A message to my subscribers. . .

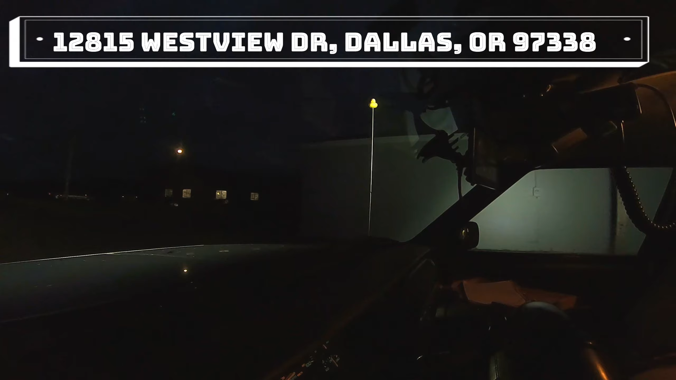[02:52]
it's fully paved right up to the driveway the driveway to the shop is gravel but as you can see hopefully you can see in the video that it's super flat and super well-maintained so we can get lowered vehicles in